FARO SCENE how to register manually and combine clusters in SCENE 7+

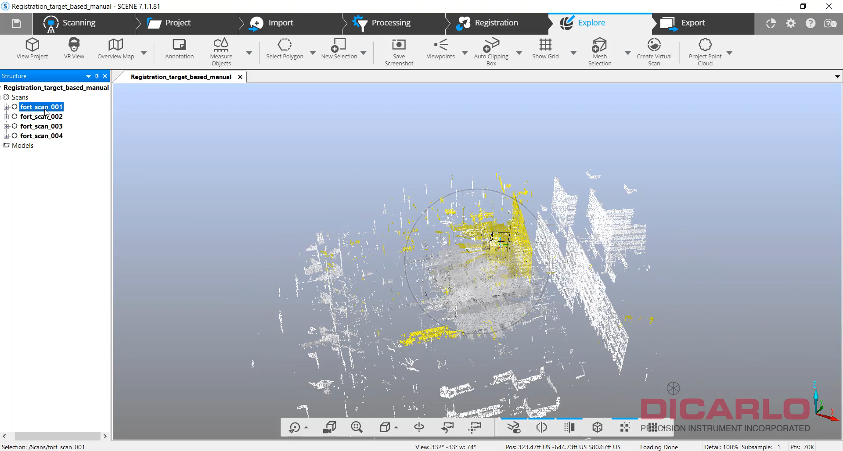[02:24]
somewhere based on a GPS location which is not very accurate so
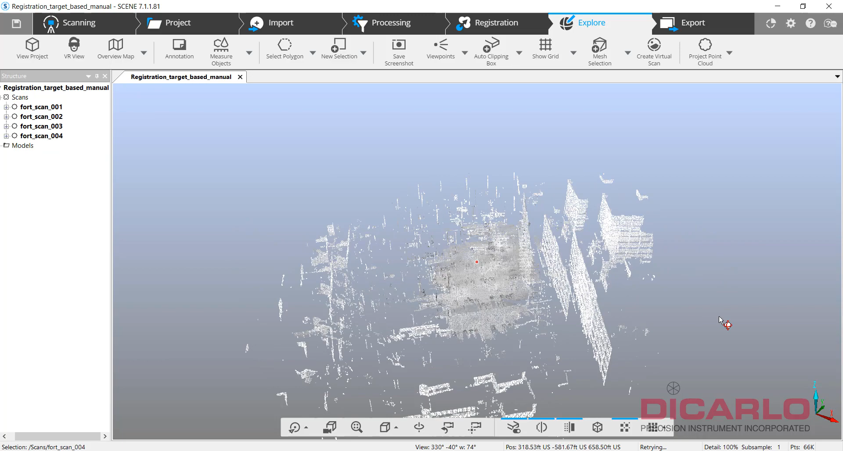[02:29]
there we go so in order to do a manual registration what you do is you will have to go and pick targets in each one of the scans and
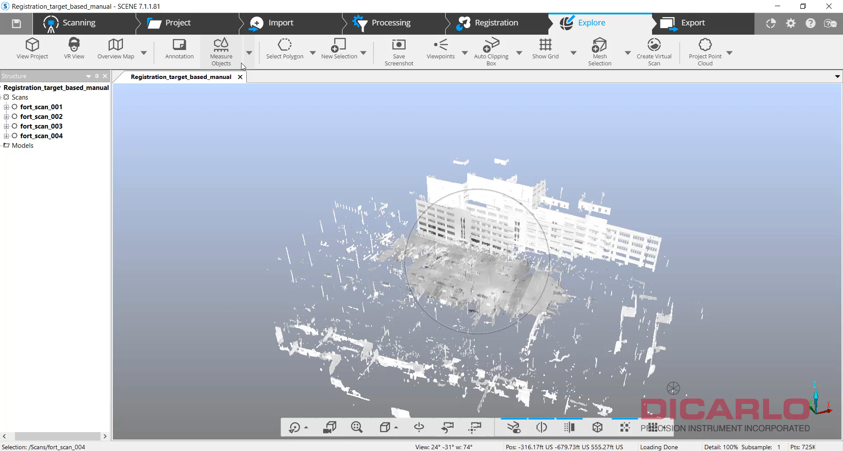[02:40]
do it manually but what I'll do is I will show you two ways of doing it and for that we will create two clusters so we'll create a cluster called targets
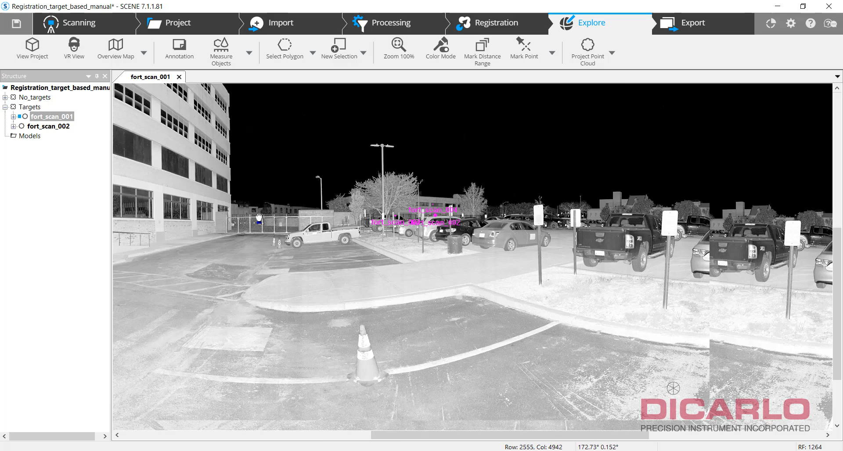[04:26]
start identifying targets manually I know we have targets on the ground here so I'll just zoom in on it
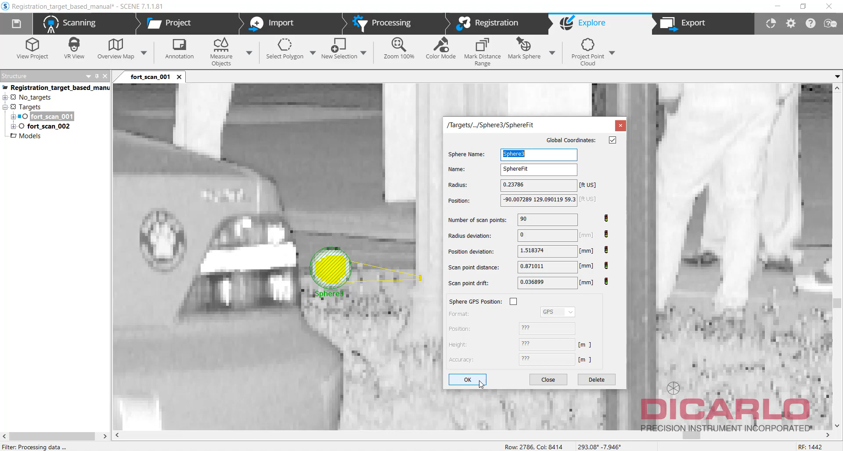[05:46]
once again happy and as far as i'm concerned i think
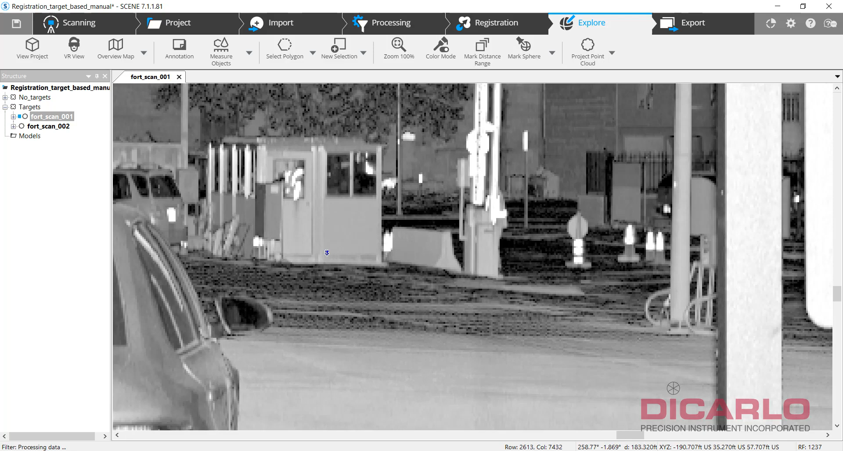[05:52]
that's it i don't think we had any more targets
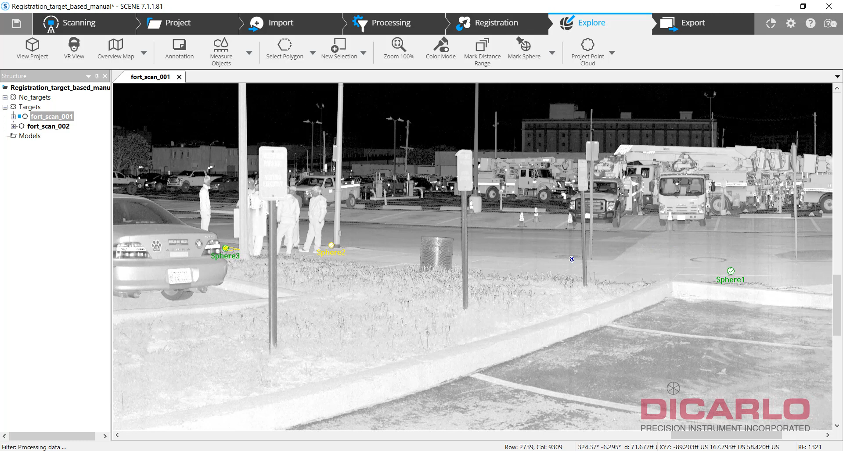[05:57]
in this view so let me close it
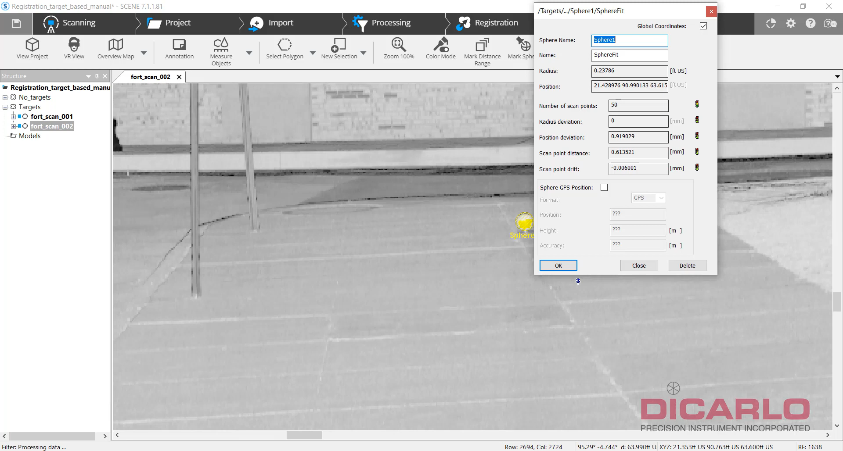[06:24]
points that's relatively okay 398 points 518 points
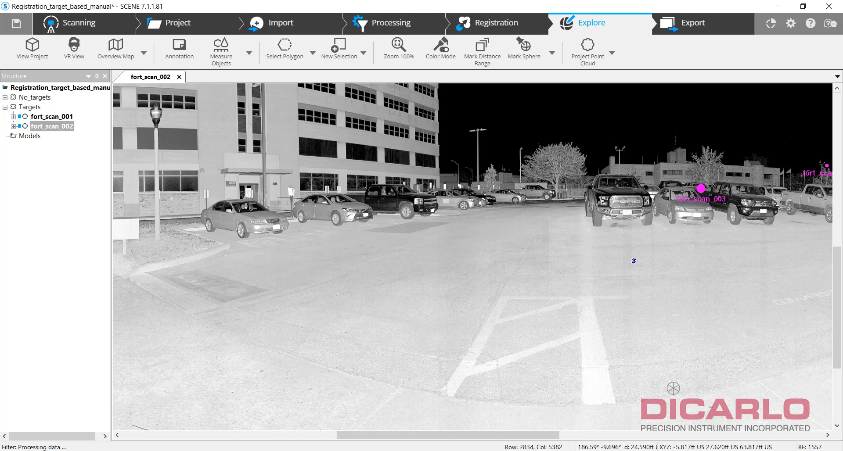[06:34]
and let's say we have more targets here there is another sphere here but this is too far and you'll notice if it's
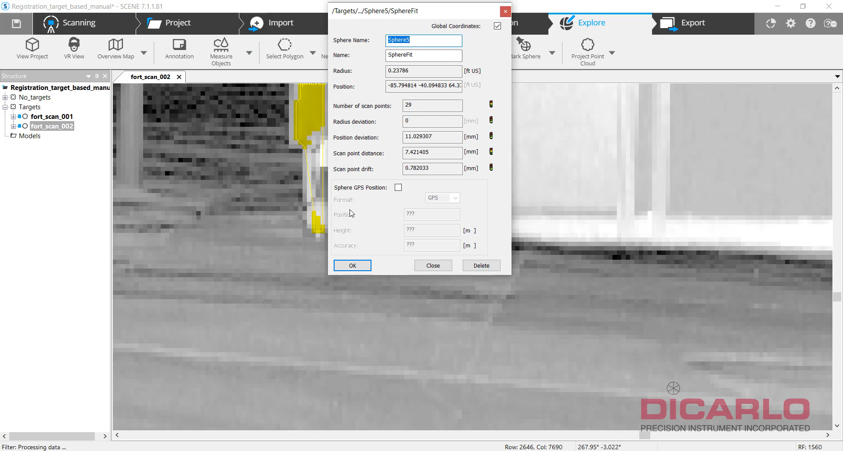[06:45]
too far it'll try to and incorrectly identify possibly random
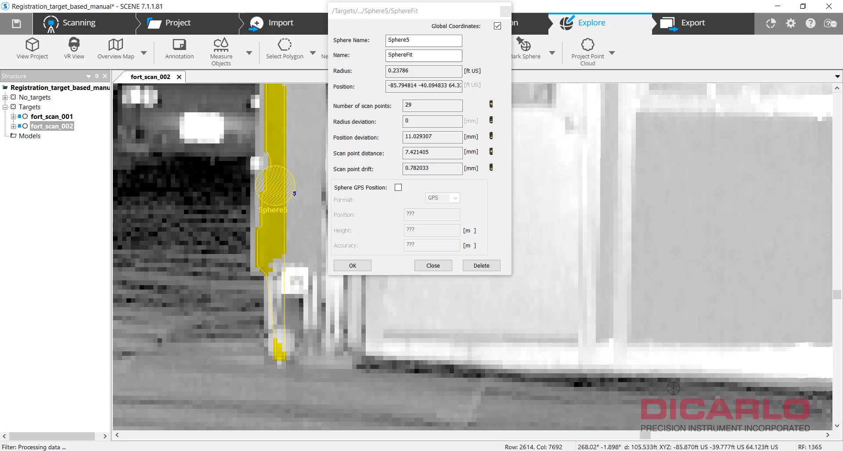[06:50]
objects elsewhere and this is definitely wrong so i'll hit delete i'll try again maybe
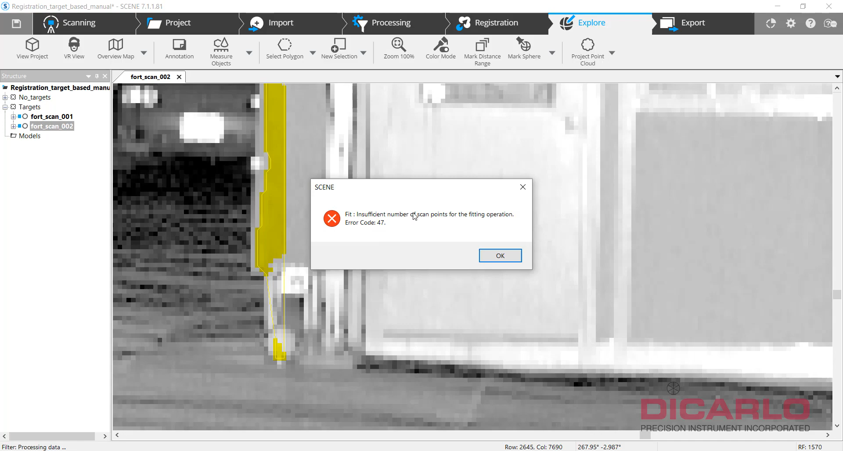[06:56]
and program actually said okay it cannot find a sphere here so that's just too far that would be an indication if that was something that you relied
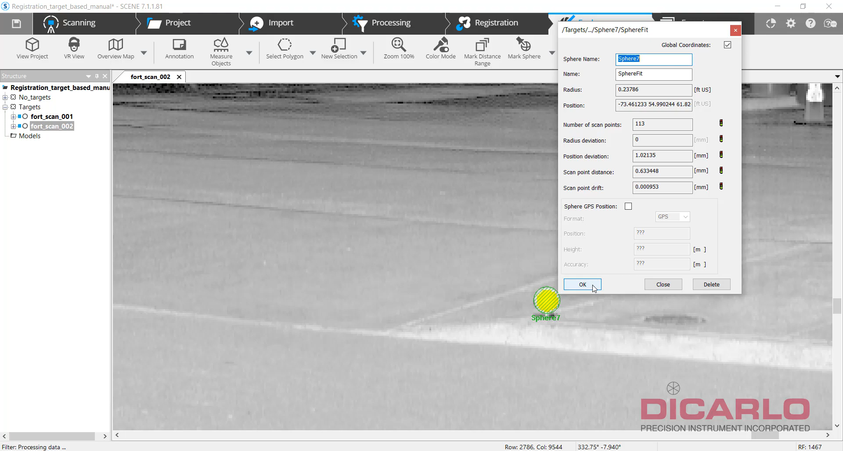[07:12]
on you would want to scan with the target being closer the next time if you're out in the field and trying to do this so that's a target i think that's it i don't think we had any more in this view
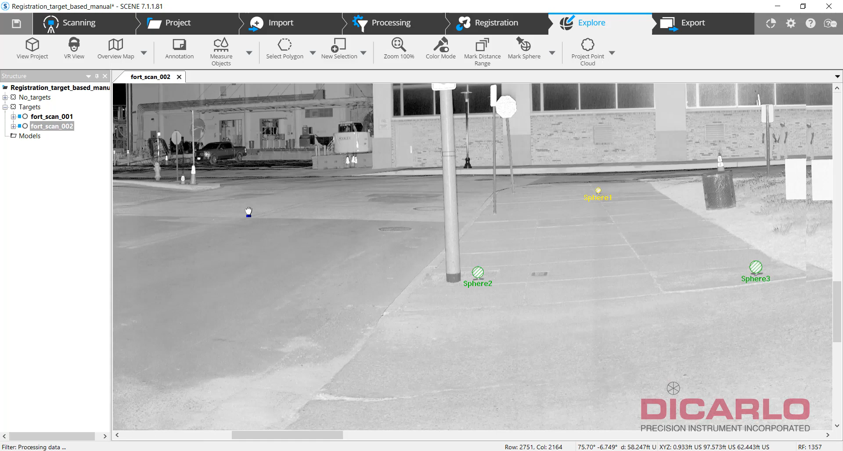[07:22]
all right so as far as i'm concerned we have identified all the common targets between the scans what we can go do now is we can go into registration